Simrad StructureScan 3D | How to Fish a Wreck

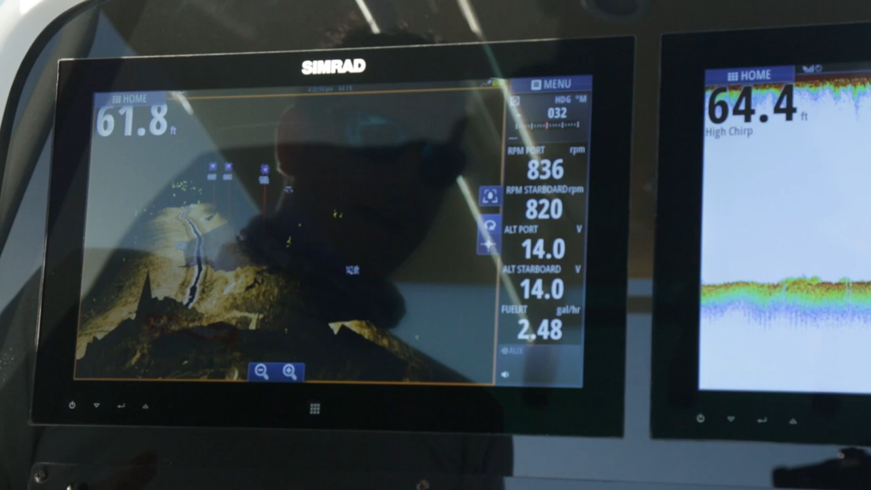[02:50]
So I'm actually compiling my own 3D underwater view here.
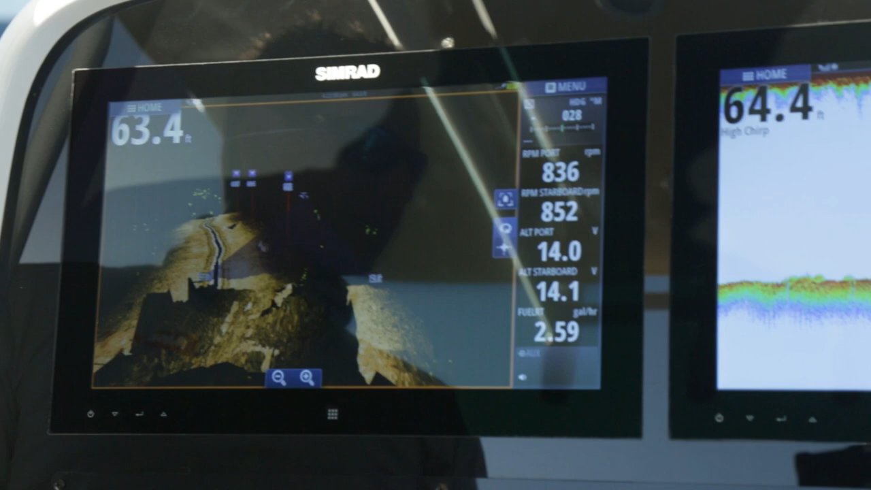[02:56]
This helps me understand how the wrecks laying on the bottom, and it helps me approach fishing them, having more knowledge of the whole area.
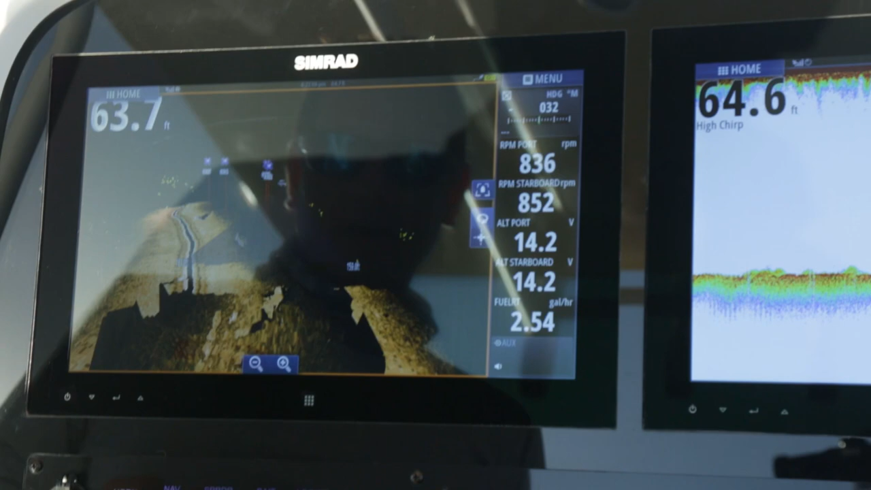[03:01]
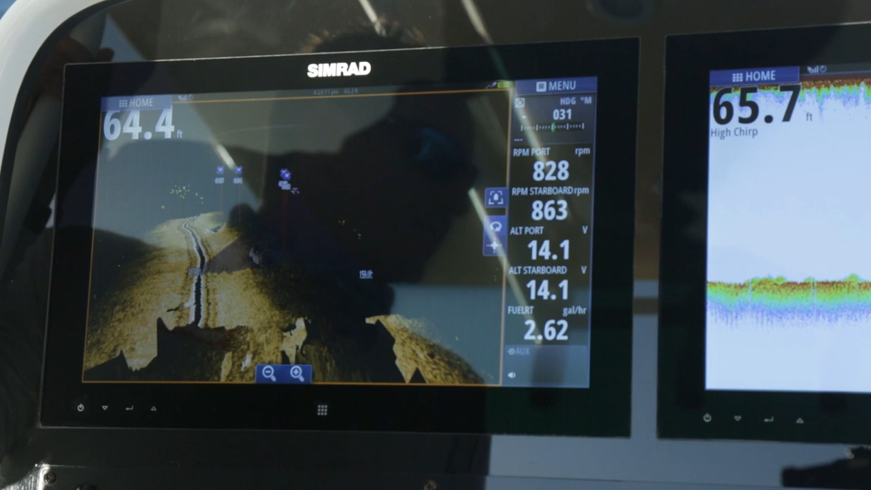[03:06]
It's kind of like our structure map feature, where we take our traditional side scan view, and overlay it directly on a chart, and we comb the images together.
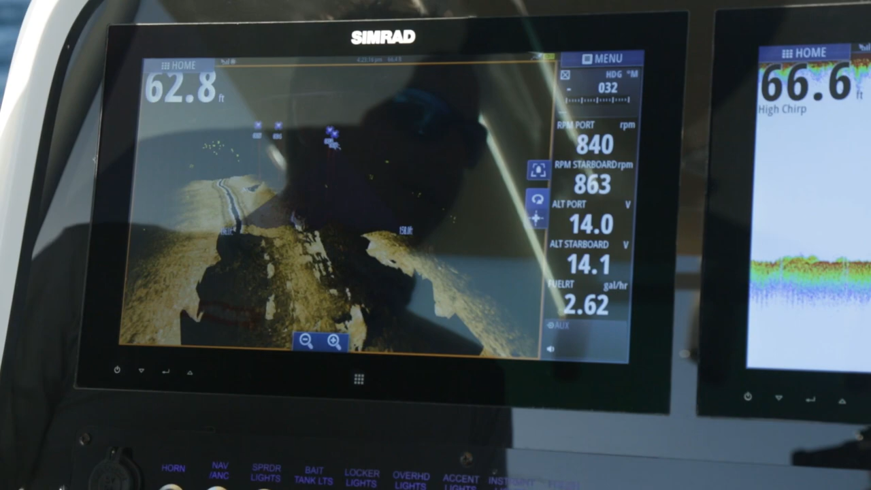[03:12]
This way we're actually taking two 3D images and overlaying them together.
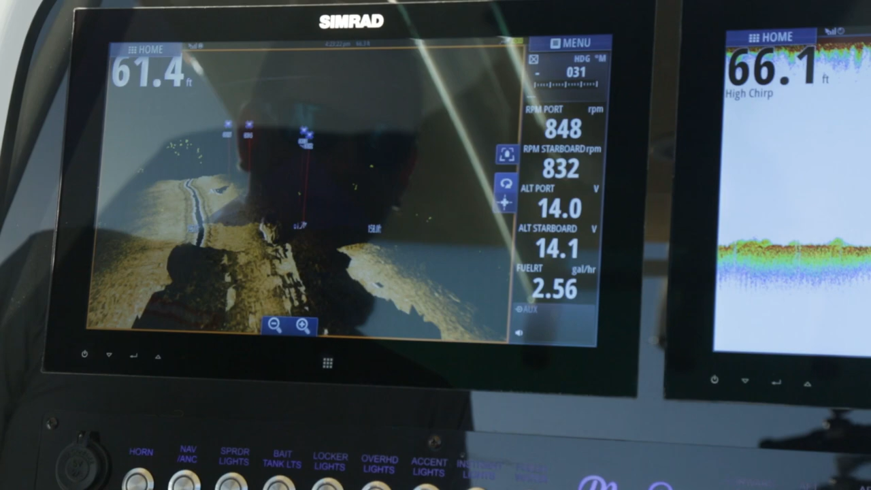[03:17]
So you can see how well they match up on this single wreck right here. Now I've painted both sides of that wreck.
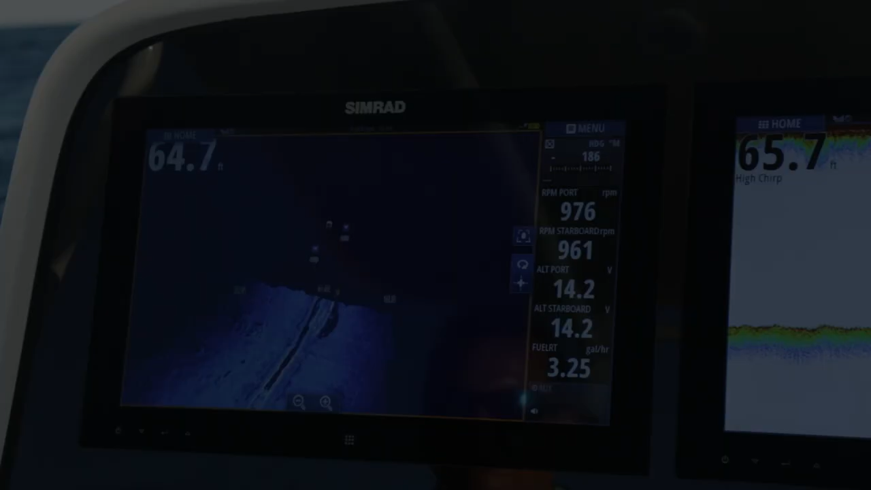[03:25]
There you go, look at that.
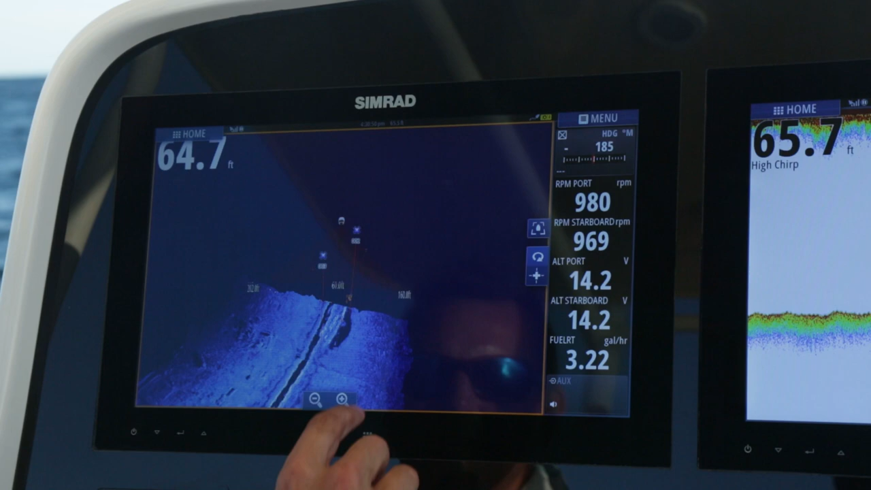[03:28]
You're really able to see the fish setting on the wreck now. See this setting right above it? That is awesome. Look at that. And you can tell the difference in the size of fish based on the color.
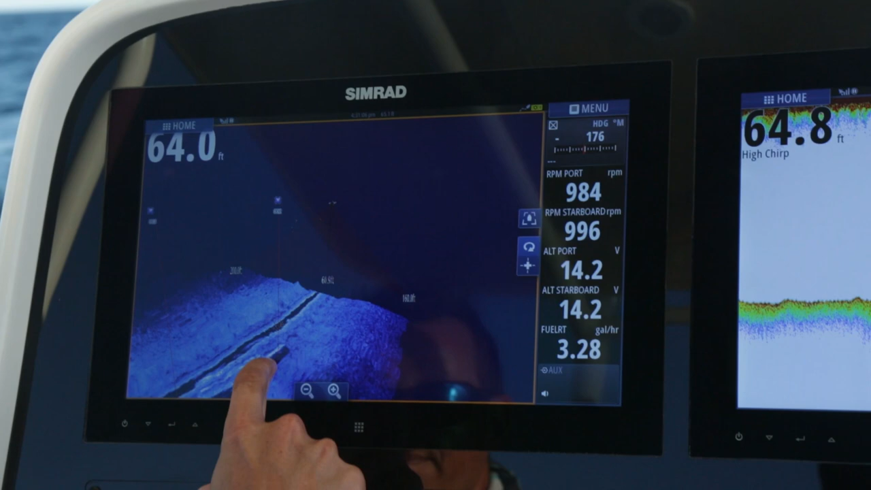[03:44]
You can see how you have some blue and some red.